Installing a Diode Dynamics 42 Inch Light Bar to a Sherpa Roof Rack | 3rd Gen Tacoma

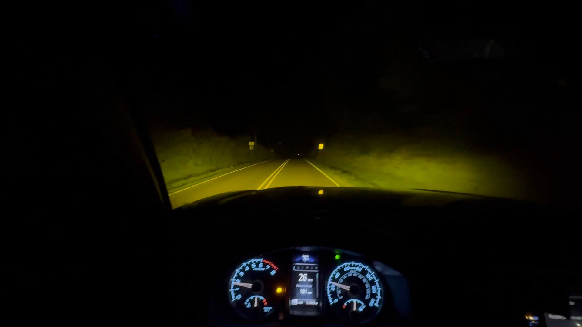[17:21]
i'm currently running my ss3 fog lights which is really the only thing i use at night i don't use my headlights um even though they're great for marimoto i i just like the way the drl looks um with the amber fog lights so this is super bright setup for you um if you want to upgrade your stock your stock fog lights um this is a great option i already did an install on it i'll link it down below but we're gonna go ahead and flick this light bar on like i said right now i'm just using the ss3 um fog light um but yeah i'm gonna flick this light bar on we'll show you the difference
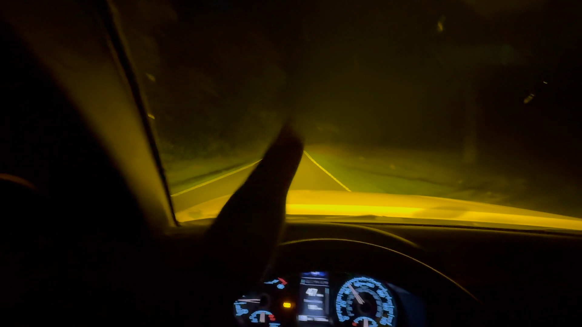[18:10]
um it's super clear up front but since i do have a combo um it kind of disperses off to the side so you have great coverage coverage going left and right um i do have it on at night um because i do live in north carolina out in the country so they are deer um across the fields i'm going through a field right now um and i did hit a deer um within a couple weeks two three weeks of getting my truck so this is going to help with that um when i flick these on i do see them um so i drive cautiously at night um but